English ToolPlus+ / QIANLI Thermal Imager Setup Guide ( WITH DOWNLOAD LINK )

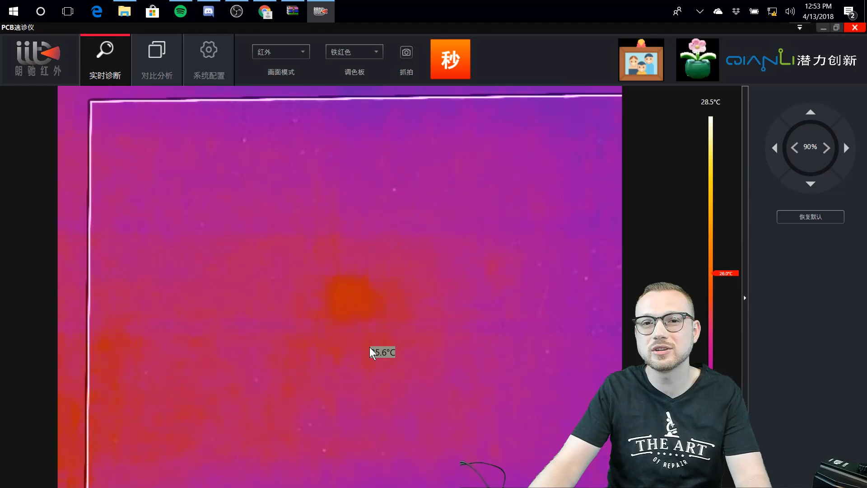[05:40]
On screen: scale top 28.5°C
How do I figure out how this works? Well, that's really simple. There's only a few basic options that you need to know about to really understand and use this thing efficiently. Okay? Ooh, look at that.
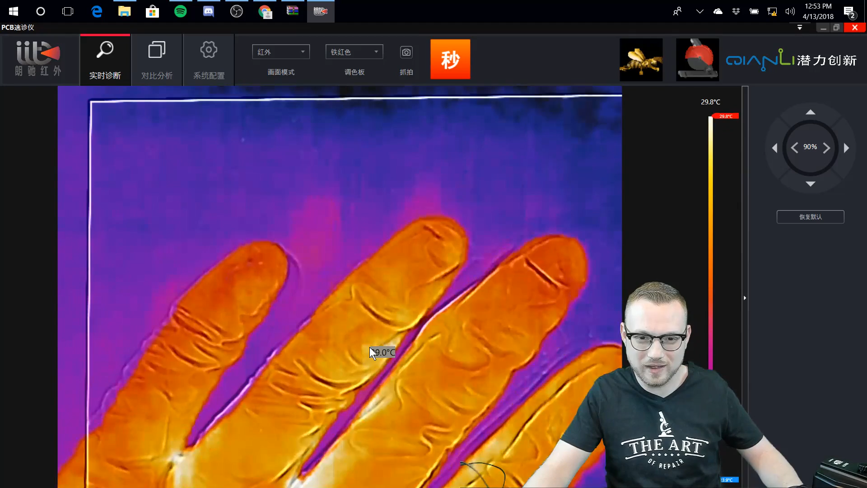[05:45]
On screen: scale top 29.8°C
Man, that is so cool. Cool. So I guess since we're looking here, what's the very first thing we need to figure out? Okay? The very first thing we need to figure out is how to focus this thing properly. You remember at the very beginning, I said, hey, there's that little twist knob. Well, look at that. You turn that twist knob and it's going to focus. Okay? Depending on how close you are to the actual panel, you're also going to notice the separation in the image. Okay?
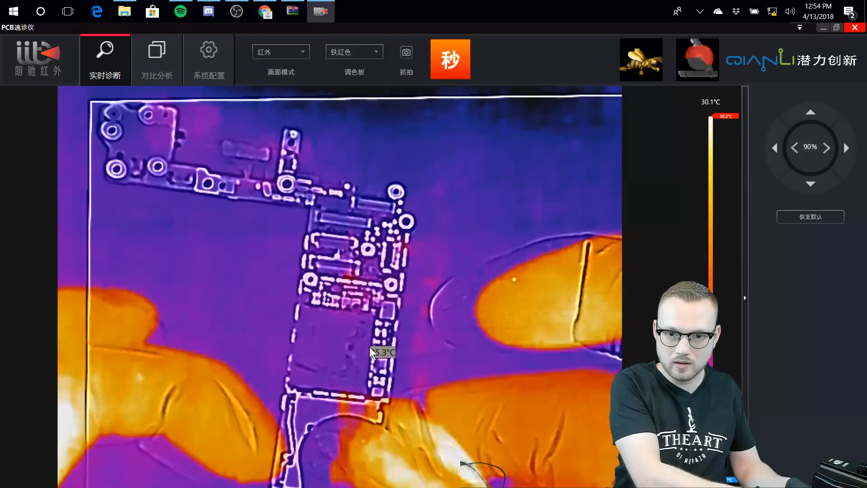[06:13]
On screen: scale top 30.1°C
You see how, like, if my finger's up here, that, here, maybe you can see it like this. So if you follow my mouse, there's an outline of my finger here, but then there's a thermal image right here. Okay, well, that's another weird thing, Justin. But it's not weird if you took a look at the beginning and you saw that both those cameras were offset a little bit.
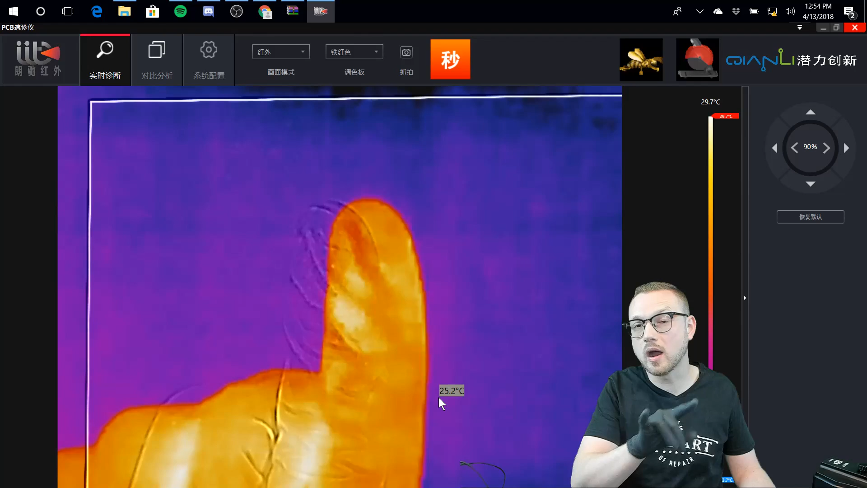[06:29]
On screen: spot 25.2°C, scale top 29.7°C
Okay? So we're going to put our finger close to the actual bottom down here. We're going to see it all comes together as one image. So we don't need to be doing thermal imaging up here. And you can see it's very, very, you know, obvious right there. And then it's all together right there. Okay? One thing that is very, very important is this thing reflects. Okay? This is something I noticed right off the bat. It actually kind of threw me for a loop when I was doing one of my first case tests to see how this thing worked.
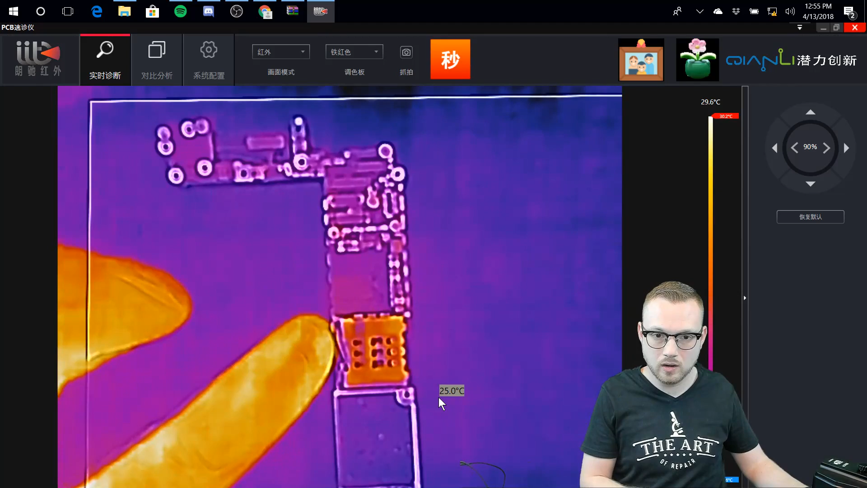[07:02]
On screen: spot 25.0°C
You see down here that it's actually got a thermal reading, but there's no power going to this board. That's a reflection of the thermal camera's image on the metal down here. Okay? So don't be fooled. Pay attention. Okay? I would say that's one thing that's not really advertised about this. And you can see right there, look at that. So don't get fooled by fake thermal readings because it's a reflection. Okay? Now that we see it here, now that we know how to focus it, how does this stupid program work, Justin? Just show me so I can go fix some stuff.
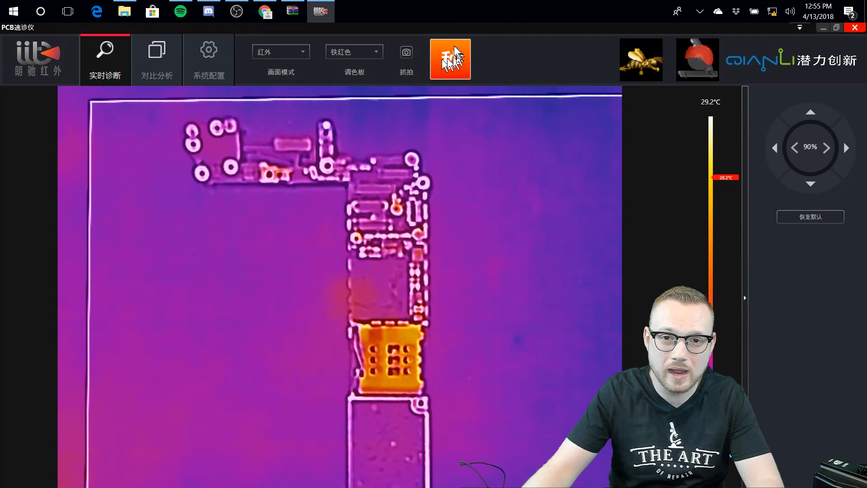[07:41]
Let's fix this real quick. All right. So first thing we're going to do, we're going to take a look at some of these options up here. Okay? This big orange button, this is kind of like a contrasting button. We're going to go ahead and hit it, and we're going to see kind of a contrast from the most thermal energy to the least thermal energy.
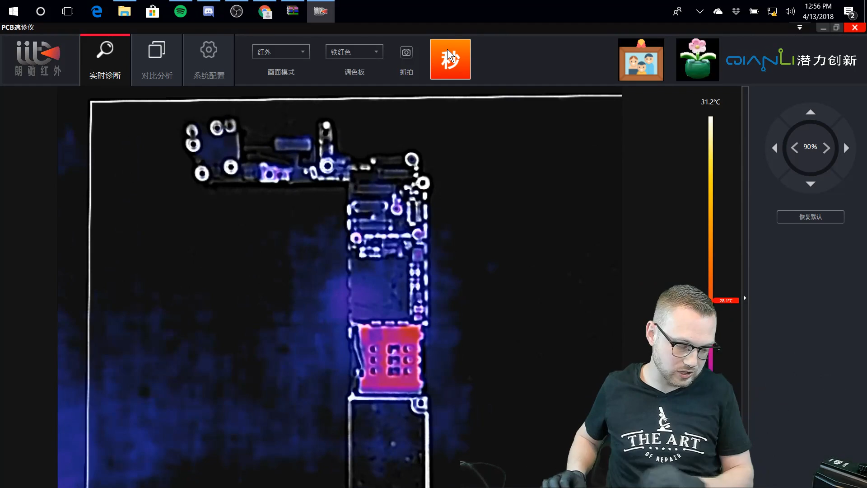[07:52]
On screen: scale top 31.2°C
And you can see again here, we have that reflection from the actual camera itself. So it's actually seeing the thermal energy from the camera itself above. Crazy.
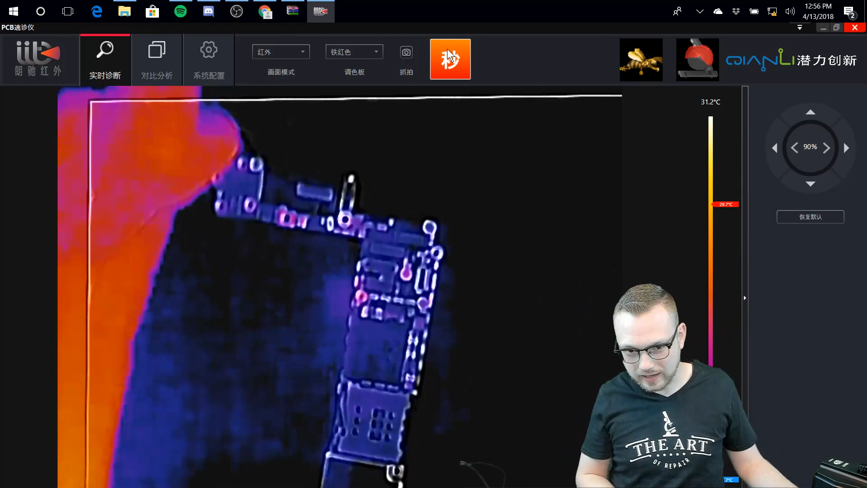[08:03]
On screen: scale top 31.2°C
So again, don't be fooled by that. But that little button right here, that just shows the contrast.
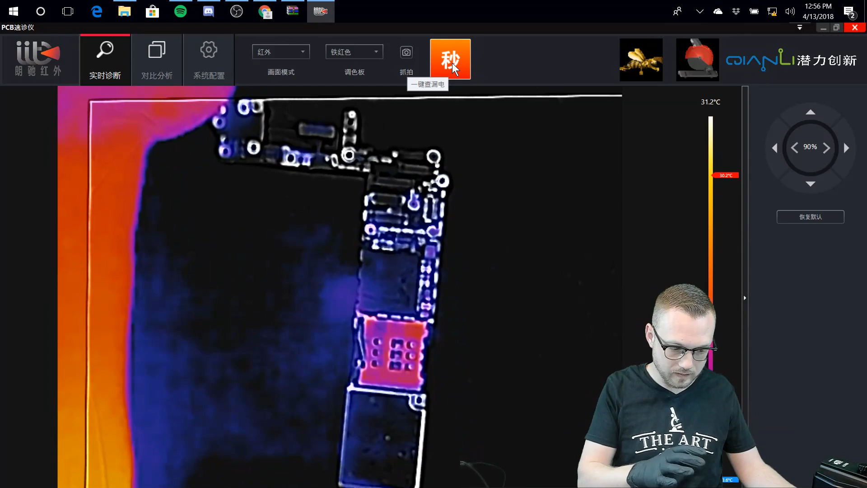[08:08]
On screen: scale top 31.2°C
It's going to help you, especially in cases where you have low current and it's not that readily apparent if you're, say, looking at this one right here, and there's thermal energy coming from anything, everything, and you're going to be sitting there like, wow, you know, I can't really tell what's going on. We're going to hit this button. Boom. It's going to kind of make things a little bit easier for us. Okay? Next, we're going to move on over. We see a little camera button. That's simple.
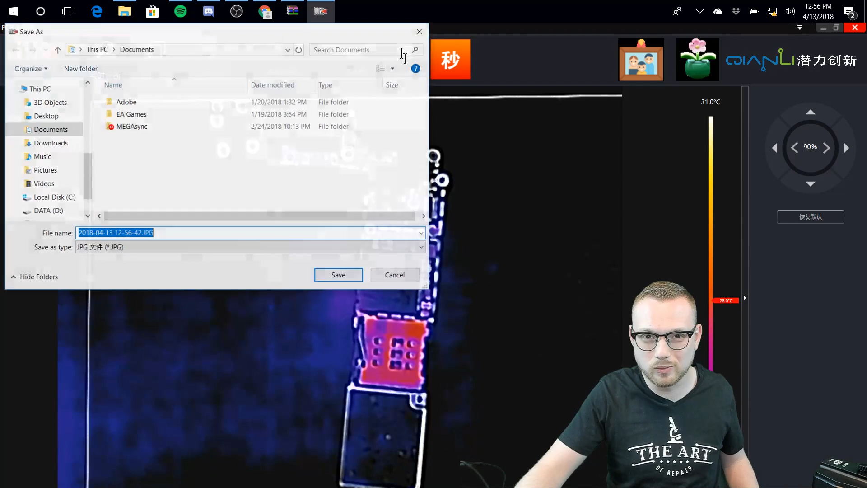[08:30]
On screen: scale top 31.0°C
We're just going to take a picture. No big deal. We're not taking a picture right now. That's pretty self-explanatory. Now, the next one here, we're going to move on over and we're going to see these little Chinese symbols that I personally have not translated.
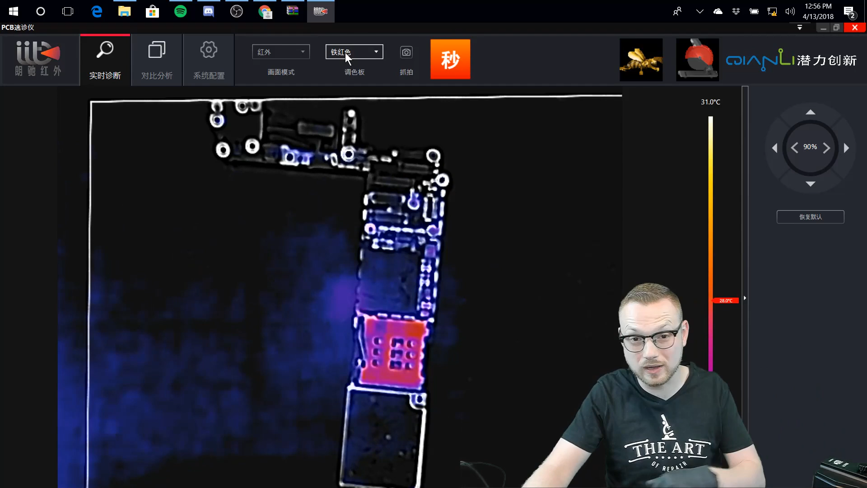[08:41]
On screen: scale top 31.0°C
I don't know what they are, but I know exactly what it does. So we can see right here, we're going to go back to our regular view, and this first one is going to be our grayscale.
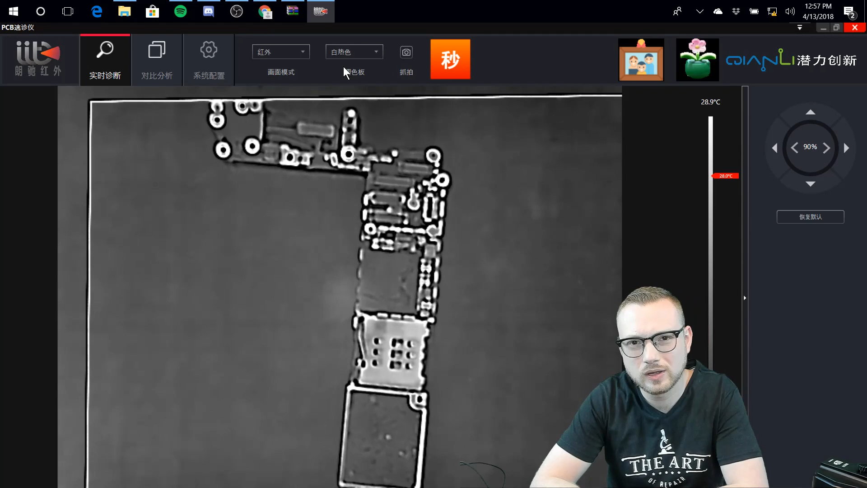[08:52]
On screen: scale top 28.9°C
Oh, well, that's kind of lame. But you know what? I'm sure somebody has some sort of application for that. Next, we're going to go to the next one. So we can see right now that this is really just the color palette that's being used for the thermal imaging.
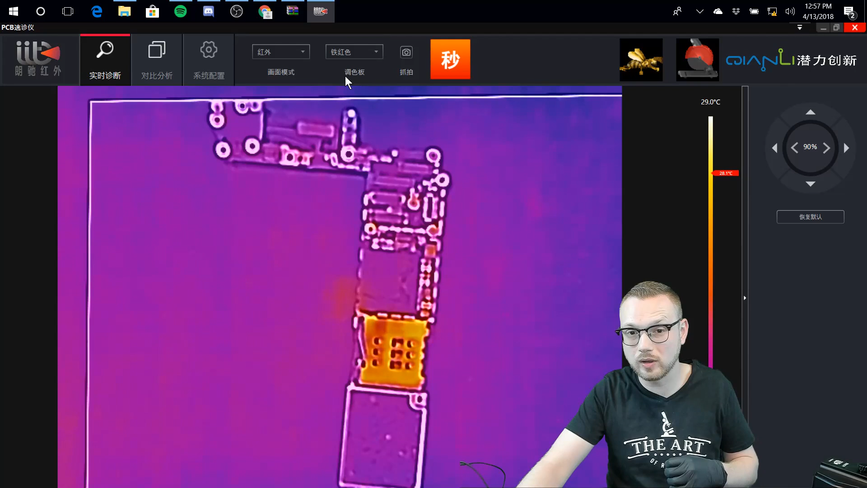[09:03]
Well, look at that. Okay. We've got our normal one that seems like everybody's using. And then we have this other one. I'm not sure how I feel about this one yet, but it is kind of cool.
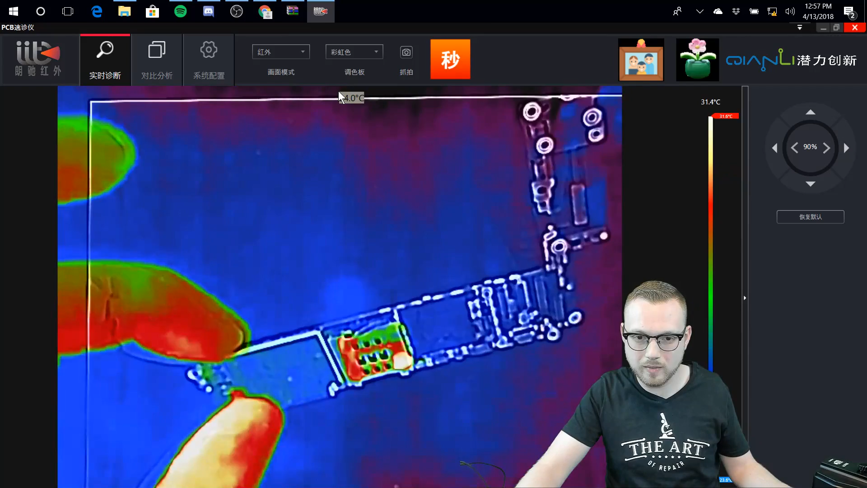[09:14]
And, you know, maybe as I experiment more, it'll become more, you know, useful to me. But I kind of like the middle one right now.
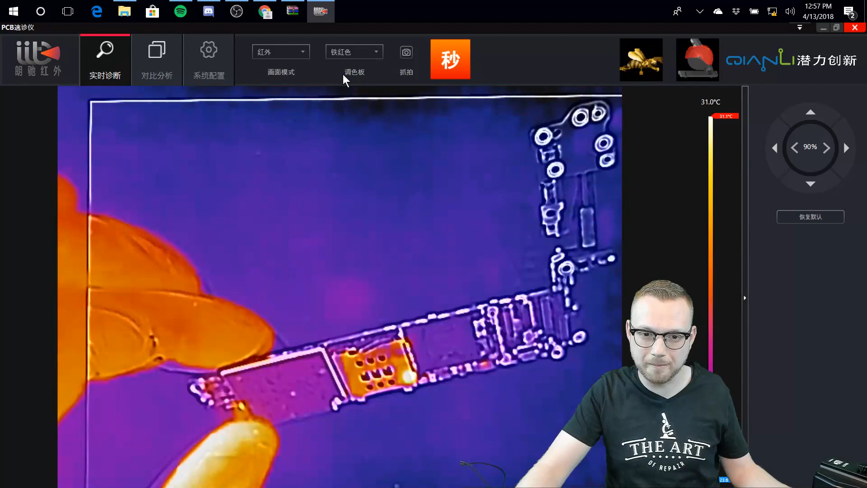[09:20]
On screen: scale top 31.0°C
I think that's kind of where I'm at with it. But then we have one more little thing over here. What is this one? What is this one? Hmm. We have two cameras. So, boom, we have an out-of-focus image of a board.